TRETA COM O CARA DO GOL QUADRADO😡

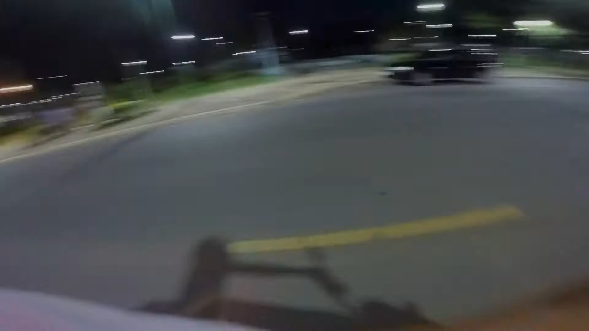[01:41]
Cara, eu acho que ele ficou puto que eu passei ele mano Mas ouro, o cara encostar na minha placa ali mano Aí não né velho